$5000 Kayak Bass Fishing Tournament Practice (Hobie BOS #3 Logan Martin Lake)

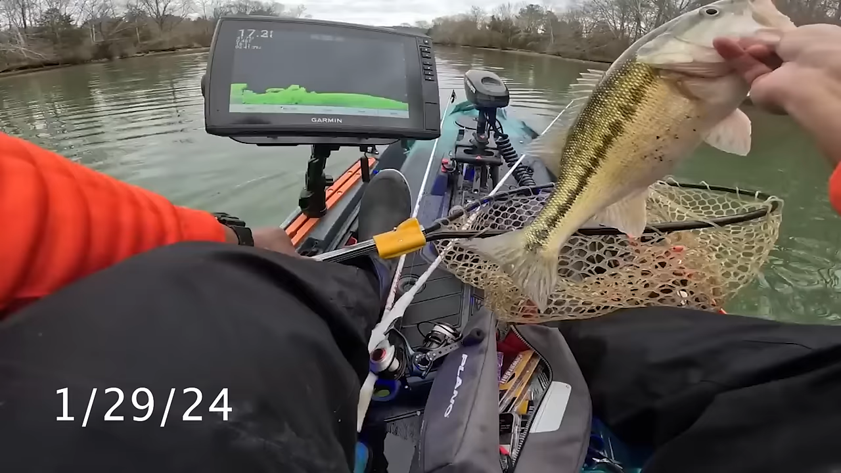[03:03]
That's 100% my new personal best. But yeah, look, tail's touching 20. It's a 20 inch fish. Look at that, dude. That is a huge spot.
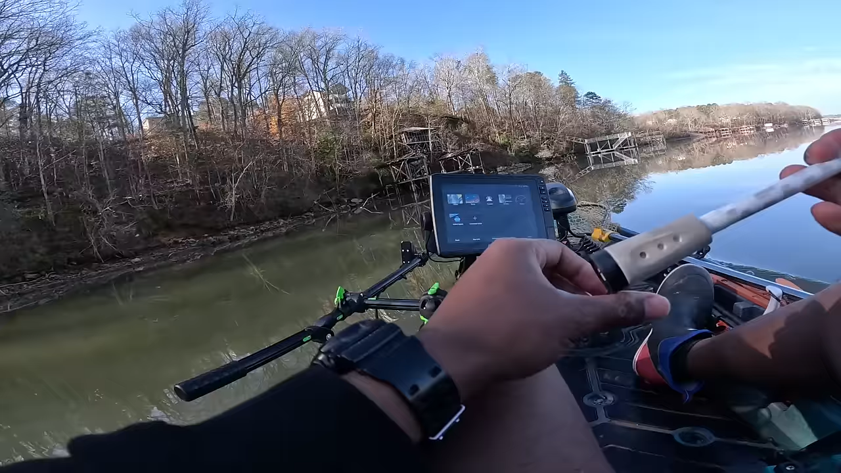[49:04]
Everything worked except for my clear view, but luckily side view still works, so I'm not too worried about that.